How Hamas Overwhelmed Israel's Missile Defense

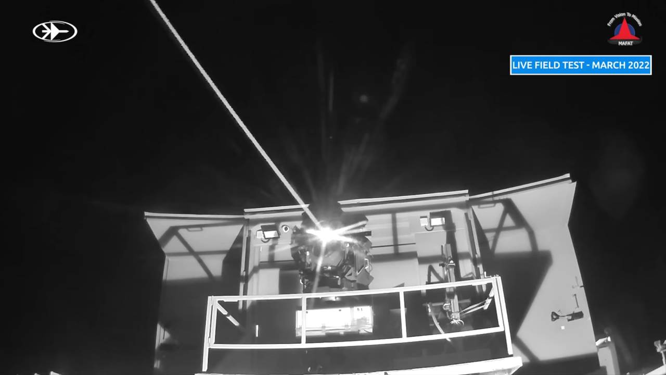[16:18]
A threat is detected by a surveillance system and tracks the vehicle's platform to engage.
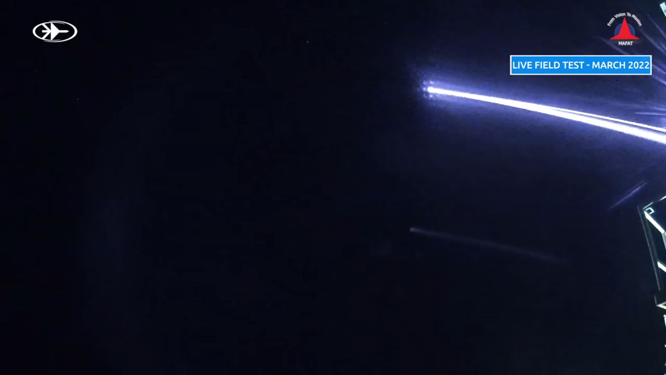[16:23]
The main advantages of using a directed energy weapon laser
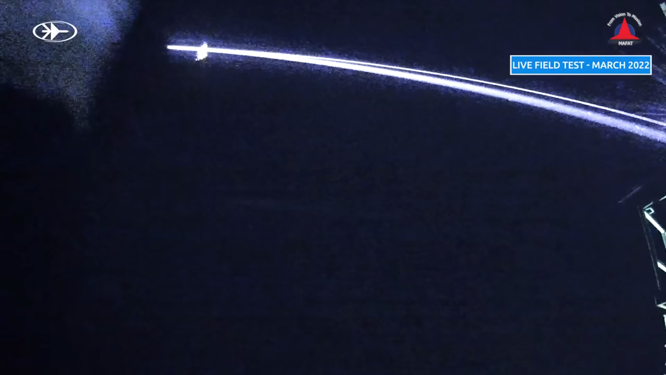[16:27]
over conventional missile interceptors are lower cost per shot, roughly $2 versus $50,000 per missile.